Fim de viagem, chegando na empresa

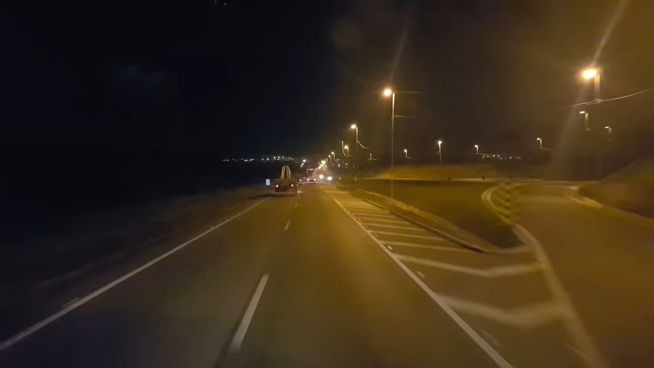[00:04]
Boa noite pessoal, boa noite, boa noite galerinha, são 21 horas, 21 horas e 42 minutos, dia 29 de agosto de 2015 Estamos encerrando mais uma viagem, graças a Deus até aqui tudo bem, estamos chegando já aqui em Curitiba Estamos no contorno a leste São José dos Pinhais, mais um pouquinho chega na minha empresa, que eu trabalho
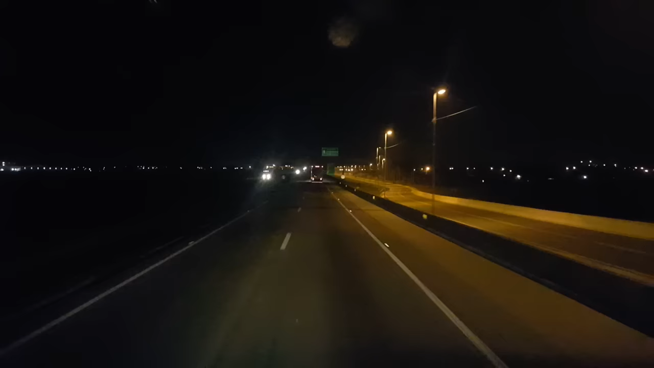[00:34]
Estou carregado aí para descargar em Curitiba mesmo, segunda-feira, vou para casa Agradeço vocês aí que estão me acompanhando, estão curtindo o canal Se inscreve aí, dá um joinha, curta o canal, beleza A sensação de você, de quem é caminhoneiro, quem vive na estrada,
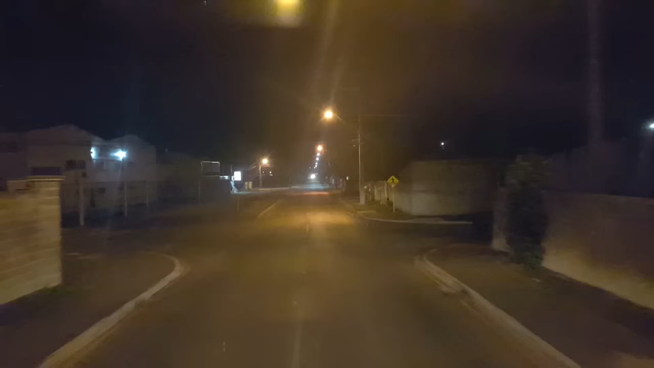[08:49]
Não te dá uma lógica Em si Porque dependendo Existe empresa Que tem uma linha certa Uma coisa certa Que uma aqui também já teve Na onde eu trabalho Mas ela Ela é muito incerta E injusta Que as vezes você Planeja uma coisa Muda A cada minuto Você vê Era para ter ido para Brasília Já não foi mais Voltei e vim para Curitiba Então muda muito Muito O tempo todo Estou passando aqui Bem na cabeceira Do aeroporto Alfonso Pena Em São José dos Pinhais